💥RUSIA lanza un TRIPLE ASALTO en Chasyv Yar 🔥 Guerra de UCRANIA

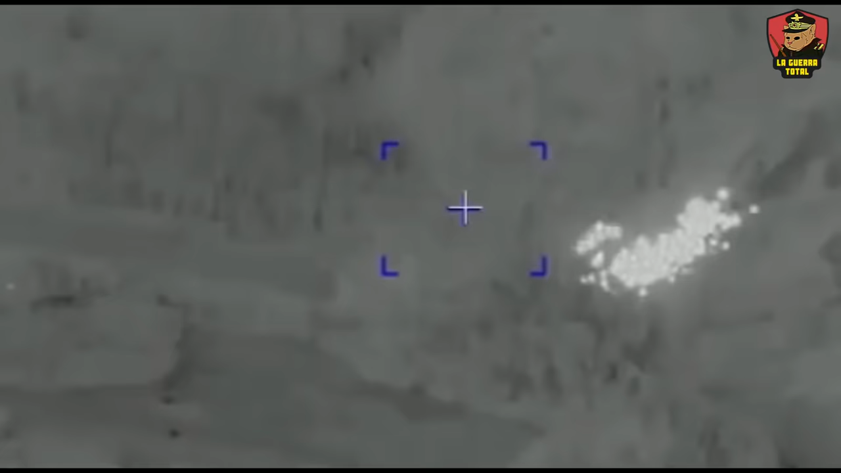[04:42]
ya que puede ser armada para aportar sus municiones para la destrucción de infraestructura, así como proyectiles antitanque, convencionales e incendiarias.